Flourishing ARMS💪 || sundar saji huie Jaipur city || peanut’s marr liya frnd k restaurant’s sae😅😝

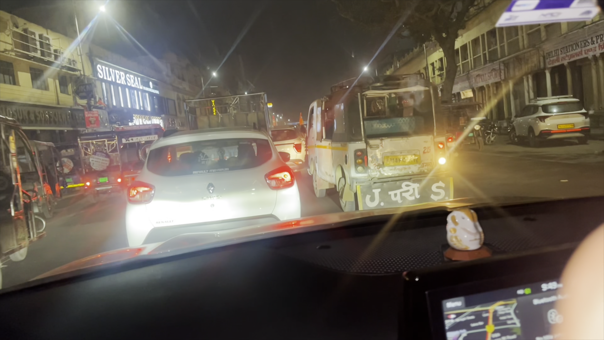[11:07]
तुमको पता नहीं बत्ती दिख रही है, नहीं दिख रही। गाइस दर्शन हो गए, और भाई आज हमारा मंदिर देखो कितना सुंदर लग रहा है, बिकॉज ऑफ 22 जनवरी प्राण प्रतिष्ठा। लेकिन भाई जब मैं आ रहा था आते आते मैं पीनट्स खाना भूल गया, देखो तो भाई पहले खाऊंगा पीनट्स,
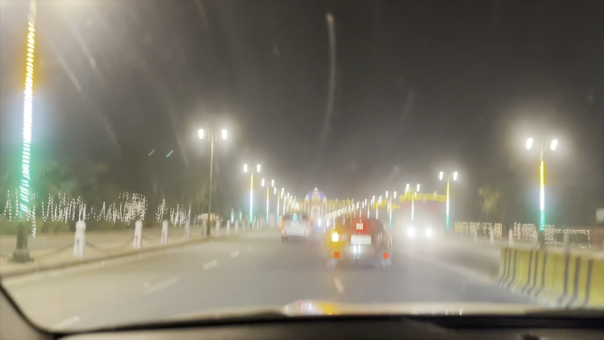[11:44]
भाई साहब भाई कितना अच्छा लग रहा है यार, सनरूफ से लेंगे इसको, नया सनरूफ क्या ले, एक ही बात पड़ेगी भाई। यहाँ से देखो सामने हमारी विधानसभा, और ऑन ओकेशन ऑफ 26th of January रिपब्लिक डे,
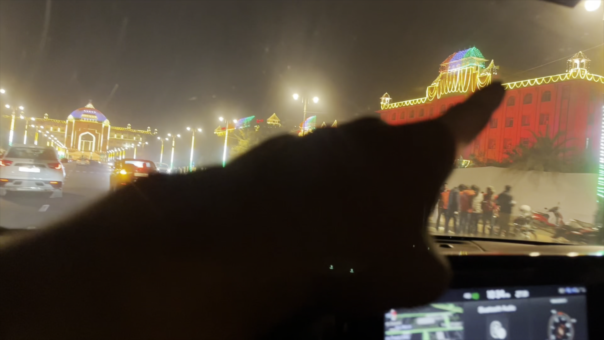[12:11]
वाला है शायद है ना, और ये वाला क्या है, ये विद्युत भवन है, हाँ बिजली वाला ही है। और ये हमारी विधानसभा बहुत बड़ी, और विधानसभा के जस्ट यहाँ पे लालकोटी, यहाँ पे धर्मेश जी का कैफे।
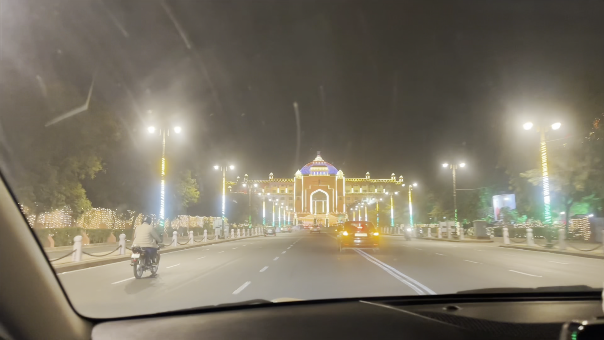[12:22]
स्टूडियो कितनी शानदार लग रही है भाई, एक नंबर, लोग बावड़े हो रहे, पागल हो रहे, वीडियो बना रहे भाई, पैसा ही पैसा भाई साहब।